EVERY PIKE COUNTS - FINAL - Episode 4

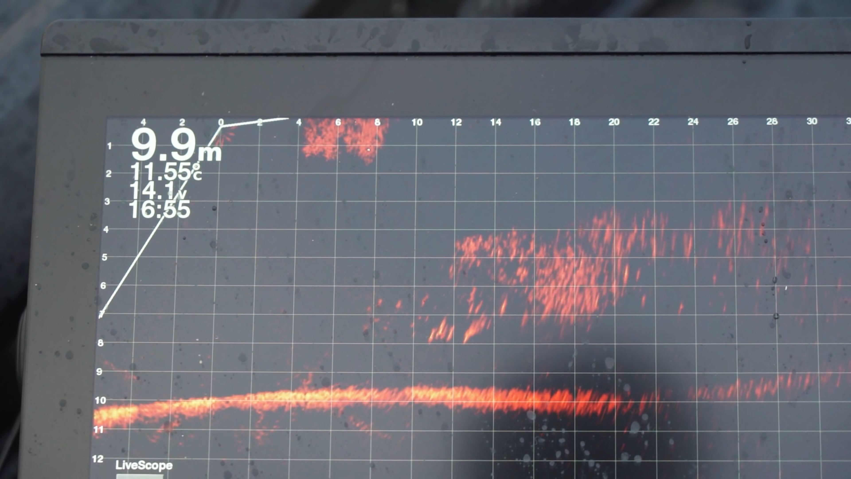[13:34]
On screen: depth 9.9 m, water 11.55°C
Ota mä tos hädillä sen. En mä tiedä. Toi vertsu on ollut aika tehokas. Se on sit tossa parve alla.
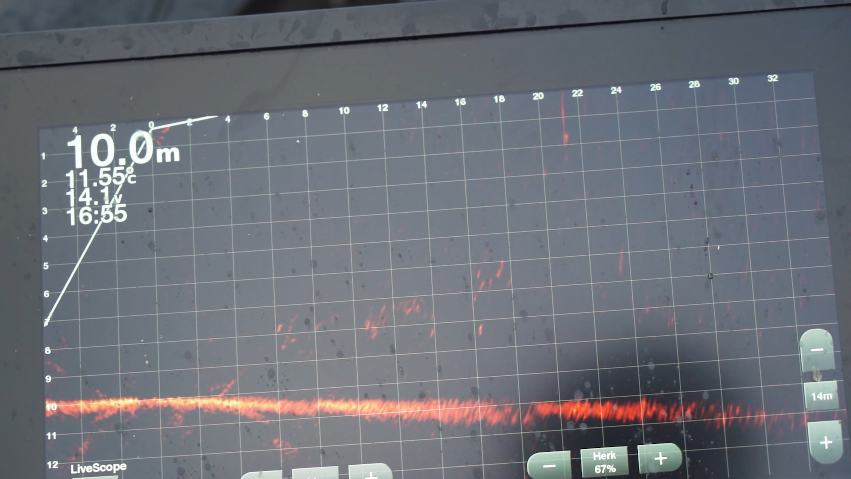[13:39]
On screen: depth 10.0 m, water 11.55°C
Se on se kauempaa. Sit jos ei tukku kauempaa niin... Ota.
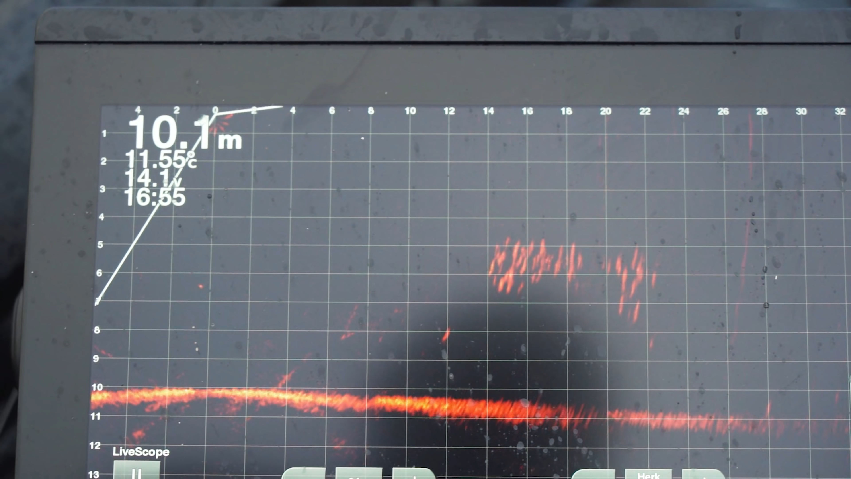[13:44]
On screen: depth 10.1 m, water 11.55°C
Otetaan sen vertsuun. Mä luulen et se on vertsukalainen.
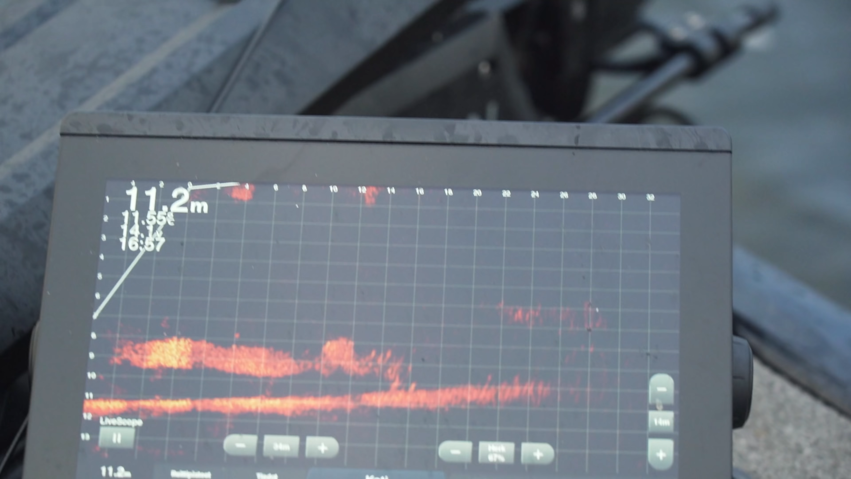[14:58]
On screen: depth 11.2 m
Mä täst täytyy pyöriä. Me saatiin äsken kala ihan täst samolta alueet. Täst on nyt hyvin haukki.
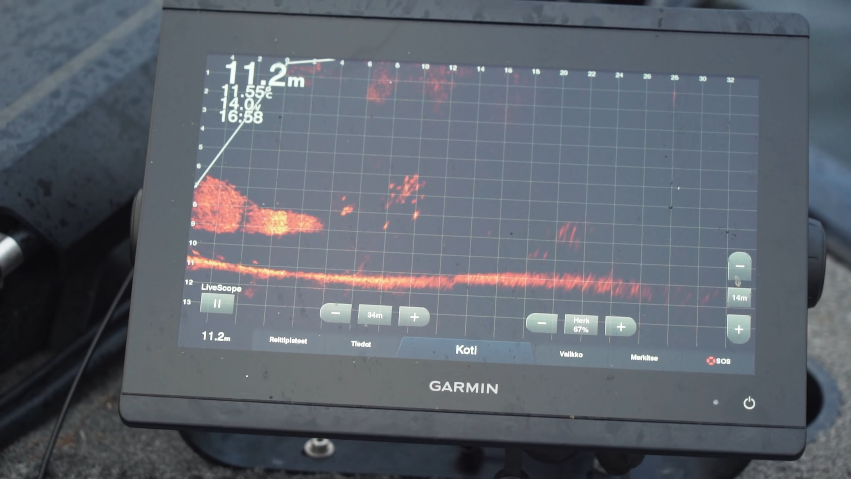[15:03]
On screen: depth 11.2 m
Mut hei sit tulee hyvät plongat.
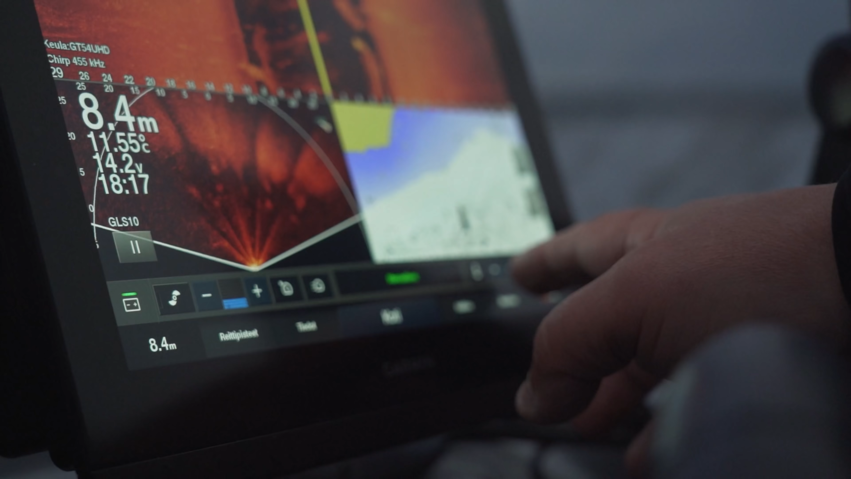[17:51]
On screen: depth 8.4 m, water 11.55°C
Säädään tästä keulamoottoria vähän, kun sitä pystyy säätään tästäkin.